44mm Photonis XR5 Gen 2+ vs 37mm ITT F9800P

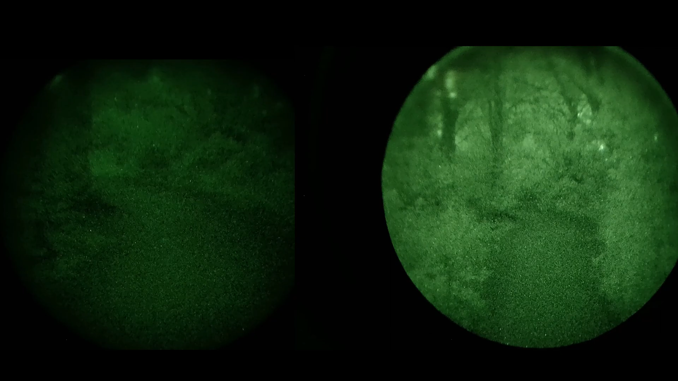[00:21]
yeah and the Gen 3 does seem to be a little bit better, yeah definitely does seem to be a little better, let's see if we can adjust the mount a little bit, I think it's, I'm not sure if it's,
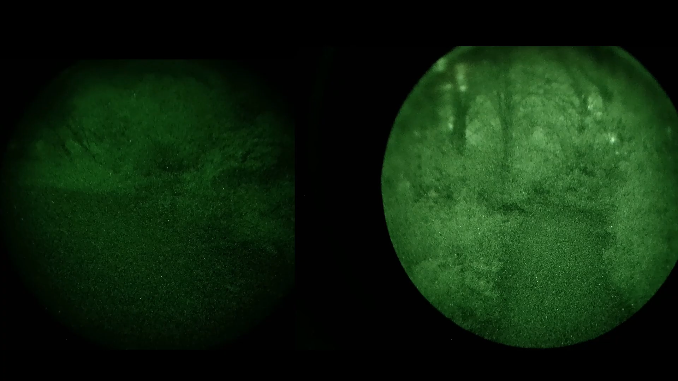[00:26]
it might be a little bit, yeah that might be better, for my eyes, yeah so this is, looking with my left eye, yeah it's very dark with a tree canopy, but you can easily,
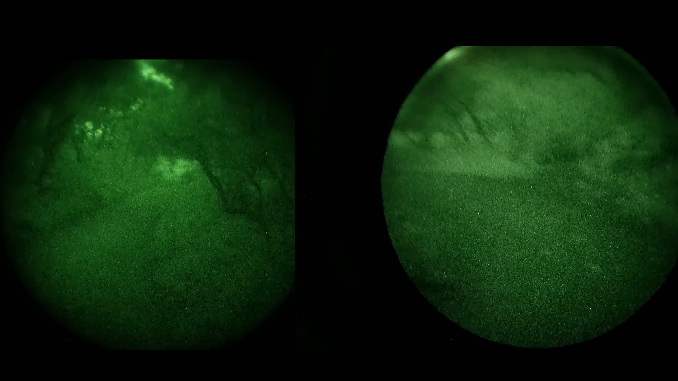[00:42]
easily navigate through here with a Gen 3, so I think, I think going off the XR5 this is
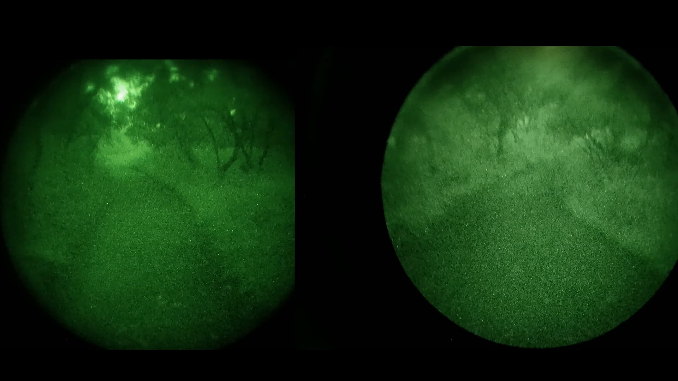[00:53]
probably about 30% better, which, you know,
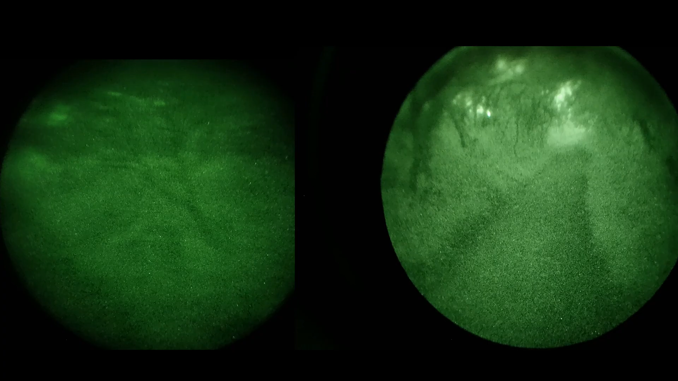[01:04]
going off the price it would be about £200-£300 more than what I paid for the XR5,
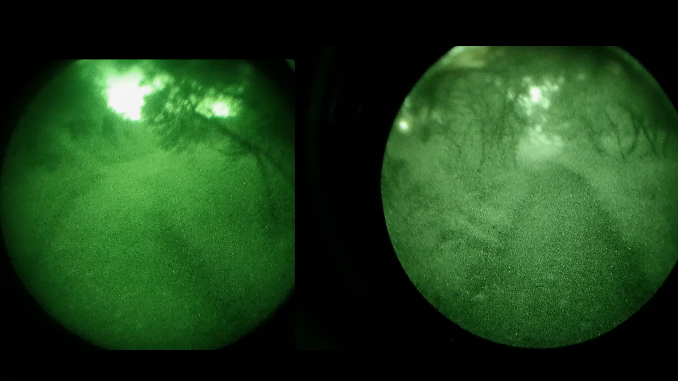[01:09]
oh jeez, fucking bat again, oh my god,